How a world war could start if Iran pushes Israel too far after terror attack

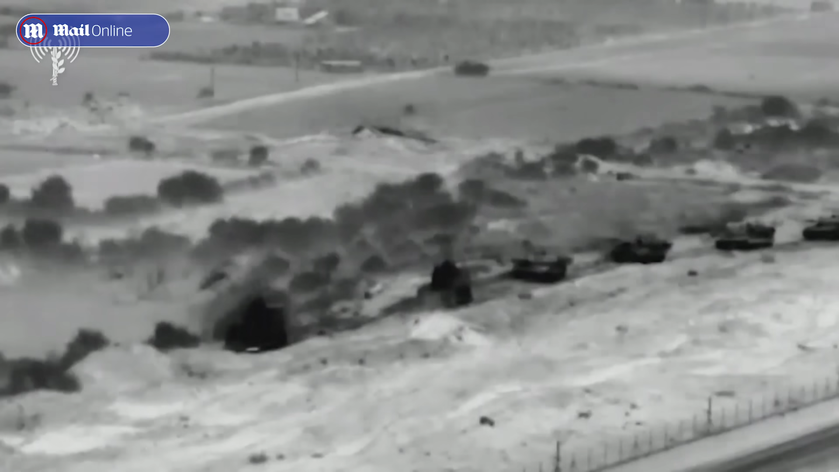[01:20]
As Tel Aviv moves troops into Gaza to wipe out Hamas,
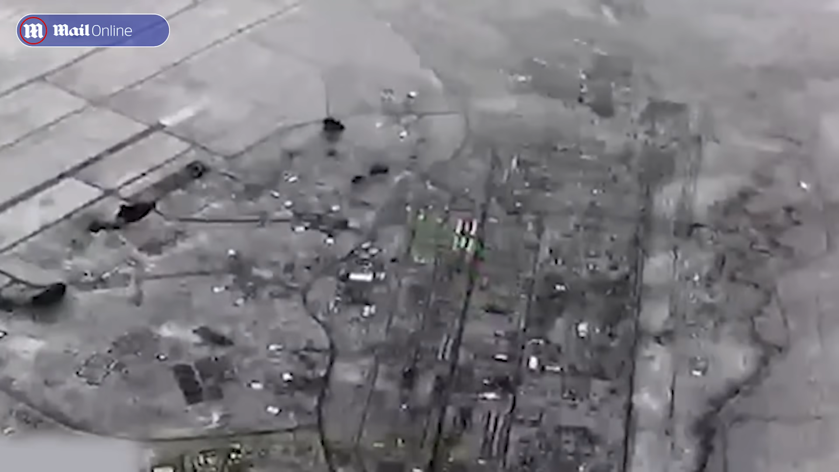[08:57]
Iran carried out a rocket strike on US bases as an immediate response but
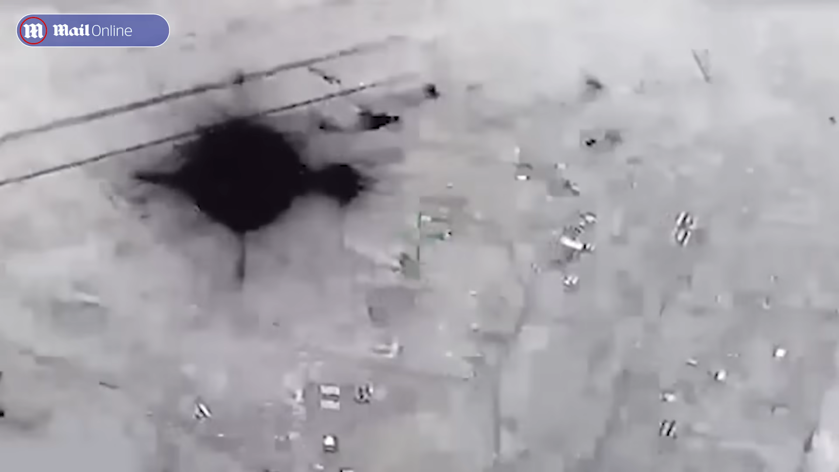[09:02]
then largely fell quiet as Soleimani's death badly hurt its capabilities across the region.
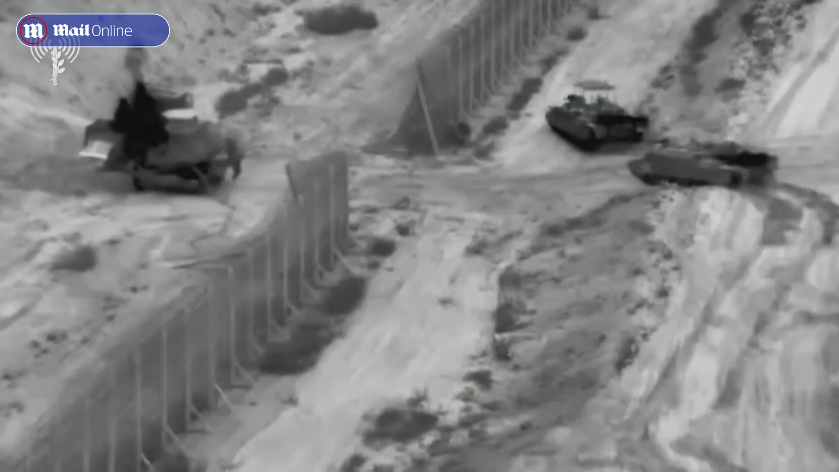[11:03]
As Israel begins its ground campaign into Gaza to wipe out Hamas,